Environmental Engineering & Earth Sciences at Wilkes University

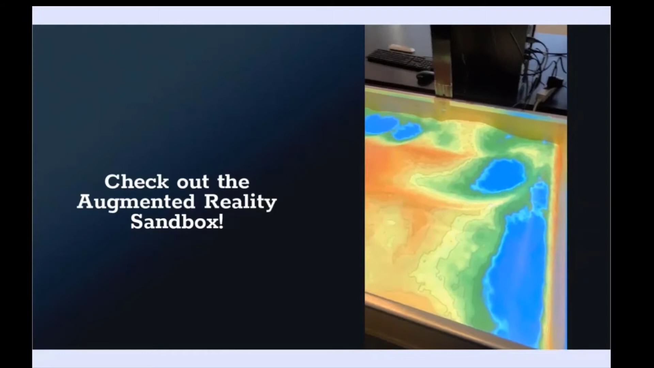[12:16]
So we've got all this sand in here. We've got a 3D sensor and a projector and a computer.
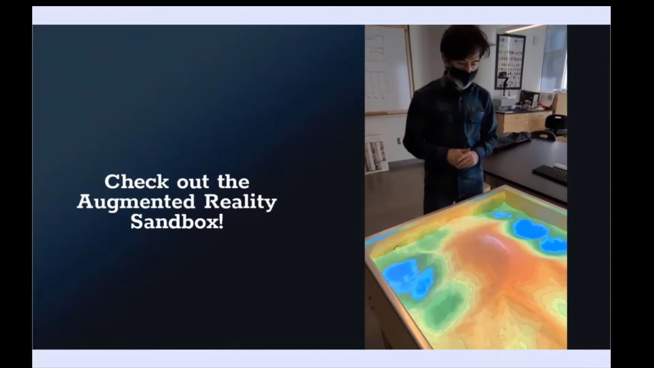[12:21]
And the way it works is that as we move the sand around in real time, the elevation is sensed, it's sent to the computer,
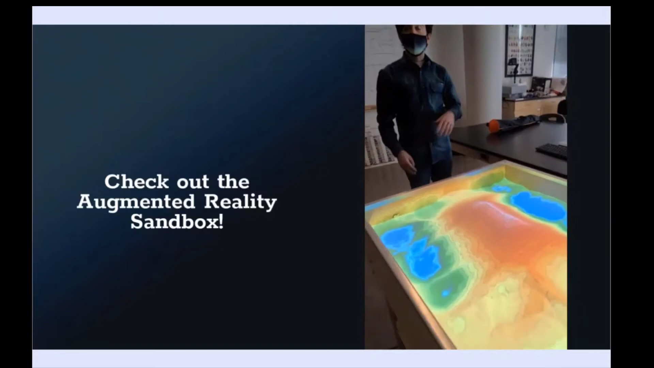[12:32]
and the projector ends up rendering a color topographic map of the sand. So we would use this in a variety of our classes in the EES department
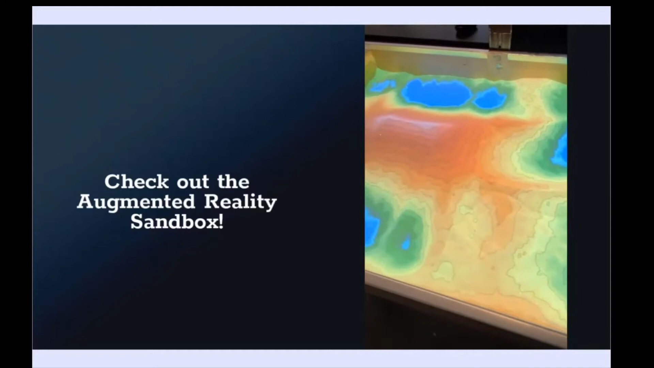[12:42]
to help us understand contours, topographic maps, and how landscapes vary across space.